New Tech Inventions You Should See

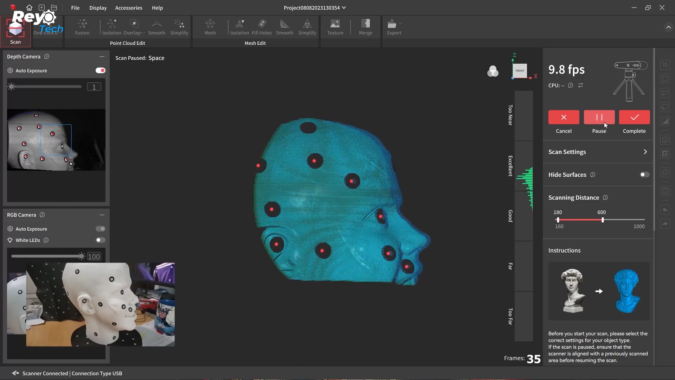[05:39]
Inspire empowers you to create without boundaries and bring your concepts to life in spectacular 3D detail, whether you're an engineer, designer, artist, or 3D printing enthusiast.
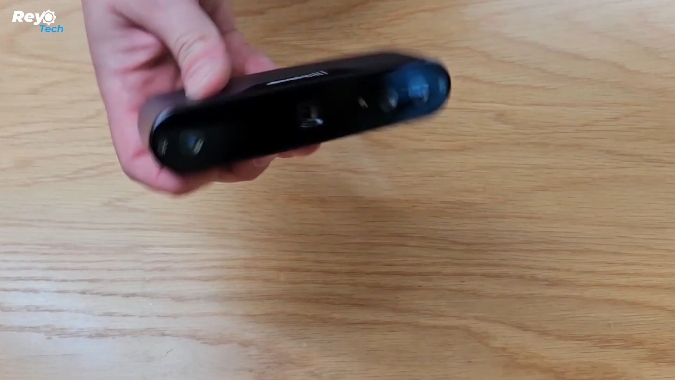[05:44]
Creating 3D models should not be a difficult task. With Inspire's powerful technology giving sharp precision of up to 0.2mm
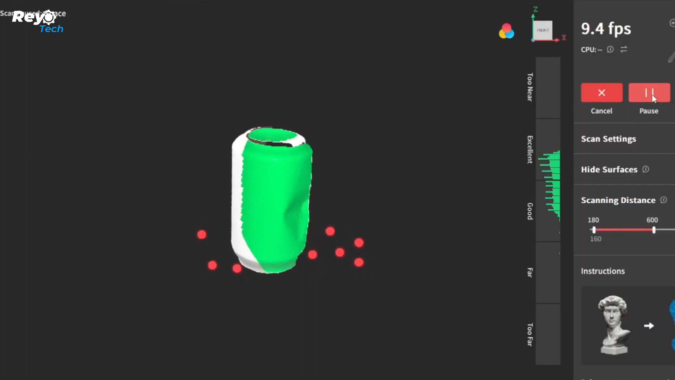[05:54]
and quick scanning speeds ranging from 14fps to 18fps,
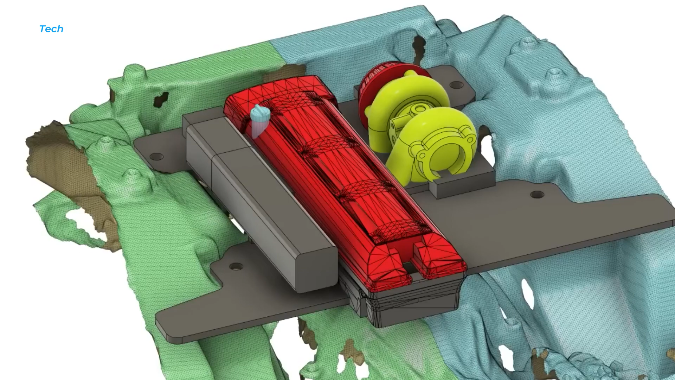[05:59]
you'll be creating accurate, ready-to-use 3D models in no time.